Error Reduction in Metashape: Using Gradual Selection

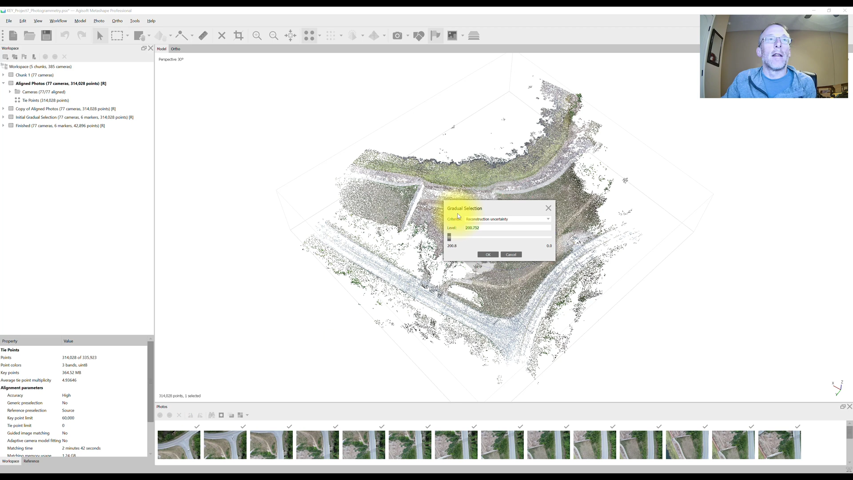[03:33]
But we don't want to take too many points from the point cloud. If you look down here in the lower right corner of the window, there are 314,028 points in our point cloud. So I'm just going to go all the way down and you can either slide the slider or just type a number in. Let's see what happens if we go to 10. If we go to 10, I'm getting rid of 70,000, about 71,000 out of 314,000. That's less than 25 percent. And if we take a look, the pink points are the selected points. They're pretty homogeneously distributed across our model.
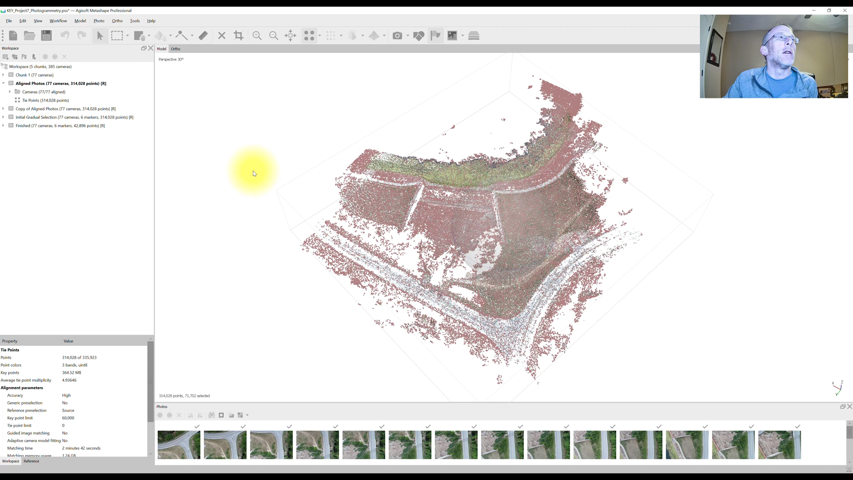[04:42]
So what I'm going to do here is since I'm less than 25 percent, I'll leave my threshold at 10, which is our ultimate goal. Hit OK. Then I can either use the X button up here on the toolbar to delete those selections or the delete button on my keyboard. So that just deleted. You can see now we're left with 242,000 or so points. I'm going to run the optimize tool. We can get to that through the tools menu, optimize cameras, or we can switch to the reference pane and the star icon here is the optimize tool.
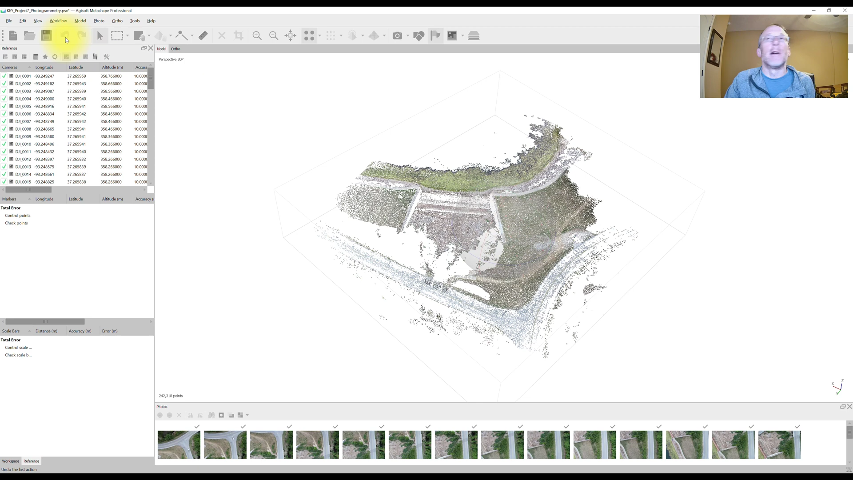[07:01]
OK. That optimize has completed. So now what we can do is we can move on to the next gradual selection tool that we're going to use. We'll use the projection accuracy tool.
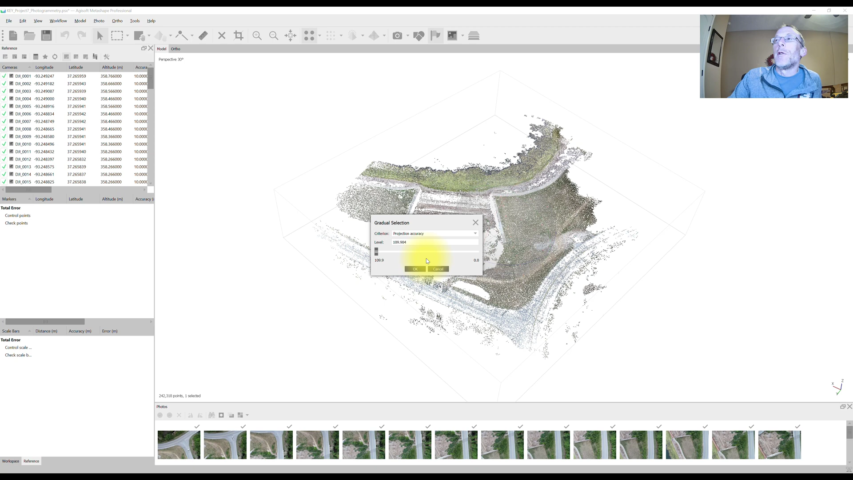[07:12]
And this tool, what it does is it removes bad points from the sparse cloud due to pixel matching errors. So when we did that photo alignment, Metashape is trying to line up all the overlapping areas of each photo and then identify pixels, which turn into tie points that show up in all the overlapping photos. So once the same tie point, maybe you have nine photos that overlap of a specific area. It'll find a pixel in that area that's in all nine of those photos, and that's your tie point. Of course, it's making guesses and estimates about if this is truly the same point in all these photos.
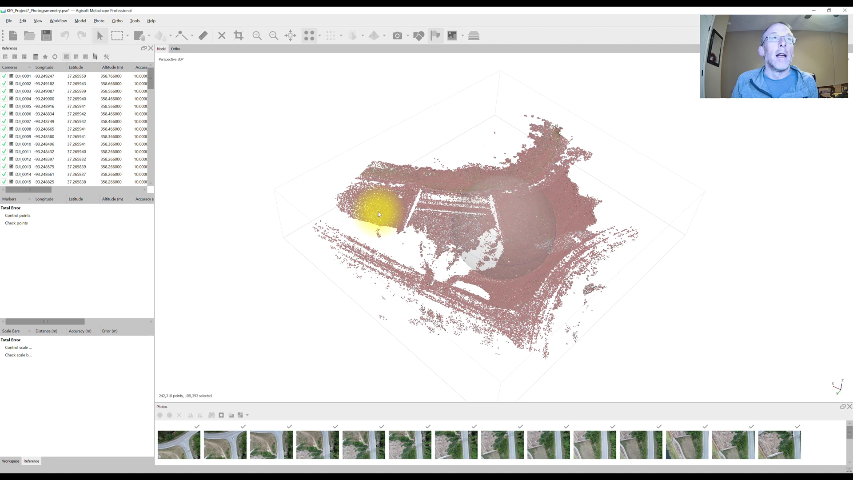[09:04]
Once again, the pink selected points are homogeneously distributed across the model. That's good. If all our selected points were sort of concentrated in one area of the model, that means we have some sort of problem. And we'd have to address that. But I'm not going to talk about that here. Deleted those. Now I'm down to 133,000 points. We run the optimize tool again. The same set of distortion parameters are selected that we used for the reconstruction uncertainty tool. Hit OK. We'll wait for this to run. All right. That first optimize says run.
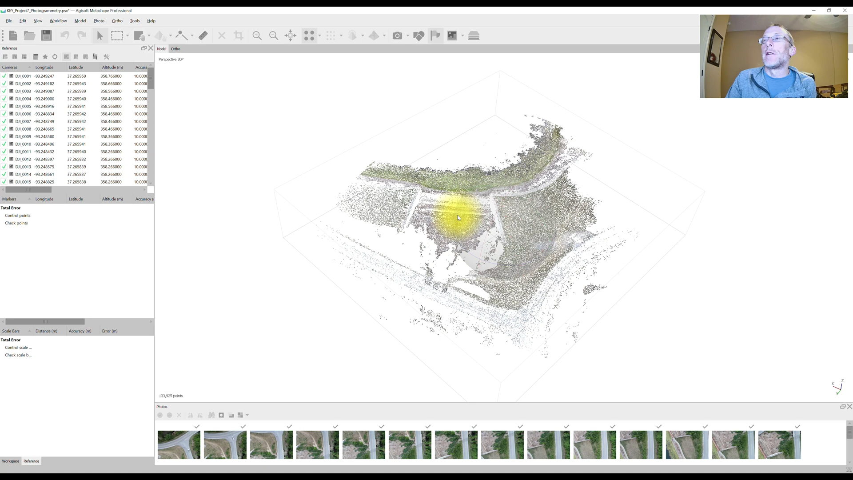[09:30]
Now, we're going to need to run the projection accuracy again to see if we can get down closer to that threshold. So projection accuracy. Let's type in two. That's our ideal goal of where we'd like to get. And that selects 70,000 out of 133,000.
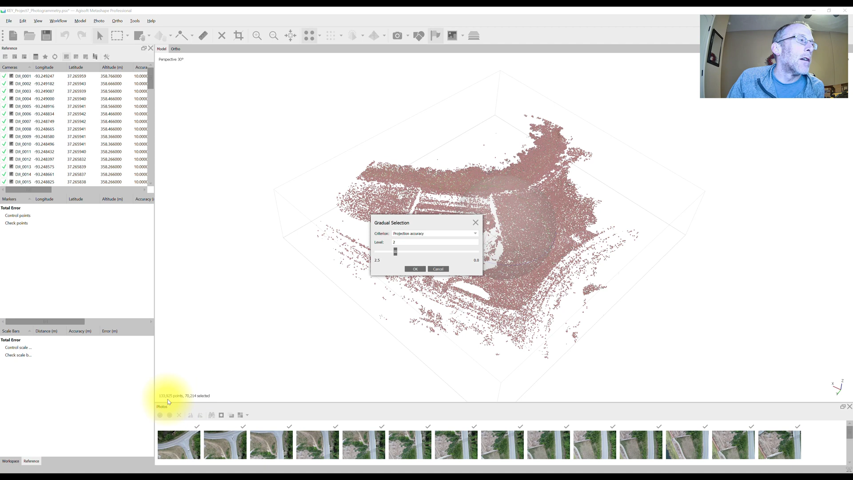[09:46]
So that's less than half. So we can do this. No, no. This is a really clean data set. We had really sharp pictures, um, and, uh, sort of ideal conditions when we, when we collected this data set. So it runs really well. I've processed it before. Um, other real world data sets that I've worked with. Sometimes it takes me nine or 10 iterations of this because you can only select so many at one time, less than 50% to get down.
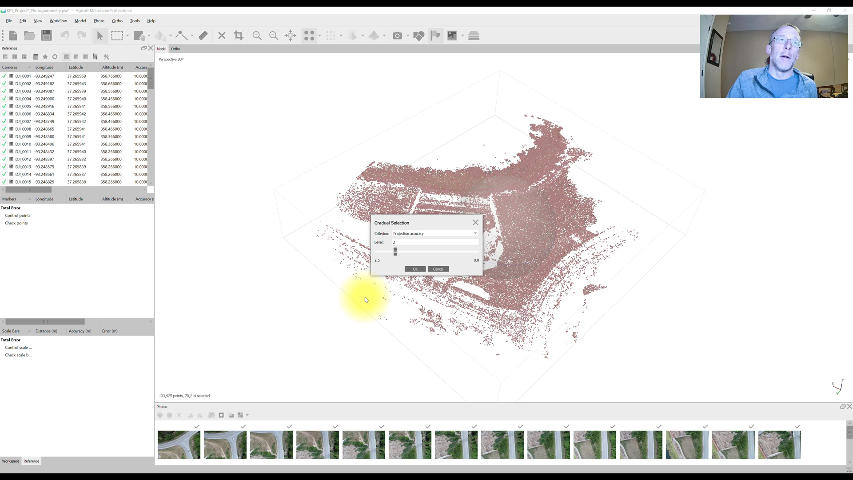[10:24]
And sometimes you just can't get down to this goal of two. Maybe you can only get to three. Sometimes we only get, uh, sometimes we can only go a little bit higher. Um, and that's why we duplicate that chunk at the first step so that if we need to, we can go back and restart. All right. So I'm going to hit OK.
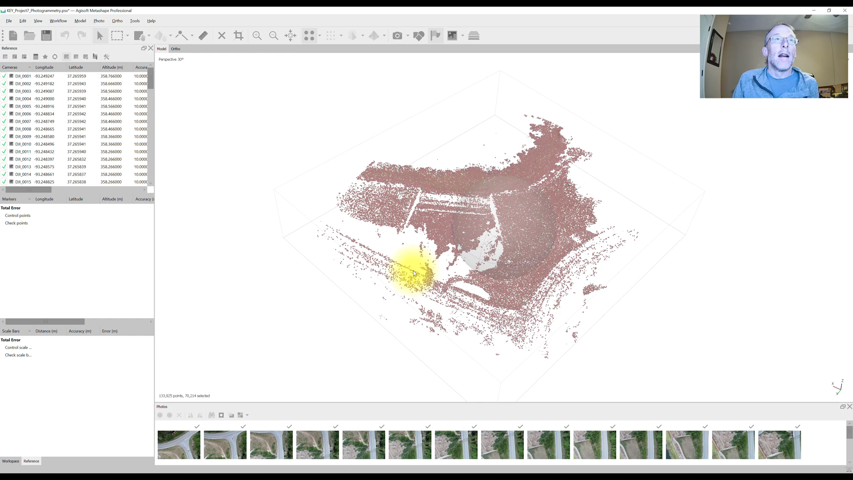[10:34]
My points are still well distributed, very homogeneously distributed. I'll hit delete. Now we're down to about 63,000 points. We'll optimize again, same set of distortion parameters. We'll let that optimize tool run and we'll wait for that. All right. The optimized tool has completed. Um, it runs faster every time and I'm just going to check this one more time. I'm going to click on gradual selection projection accuracy.
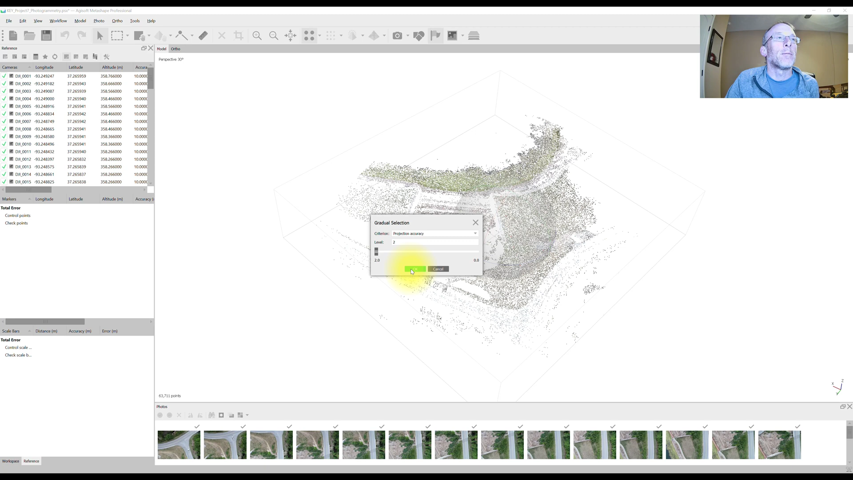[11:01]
Um, we're down to two and at two, no new points are being selected. Now, if there were a handful of points, maybe 10 or 15, or even a few dozen points selected, I wouldn't worry about that. If you open this back up after you're optimized and, uh, you have hundreds or thousands of points selected at this threshold that we've already deleted, you just run it again, delete those points, run it again, optimize and get this. Uh, ideally you want to happen what we did here, which is you get down to zero selected points at your threshold.
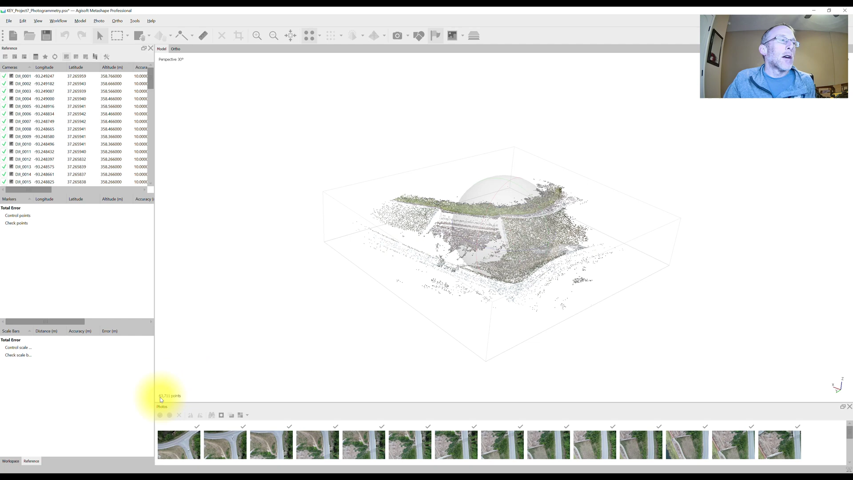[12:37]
We took our, through the gradual selection process here, we've reduced our sparse point cloud from, uh, well over 300,000 points down to just 63. Now that sounds like you, you've really thrown out a lot of data, but what we've done is we've thrown out, we've thrown out the erroneous data and we've left the very best data in our point cloud. The next step is to set markers, which is shown in another lightning GIS video, how to do that.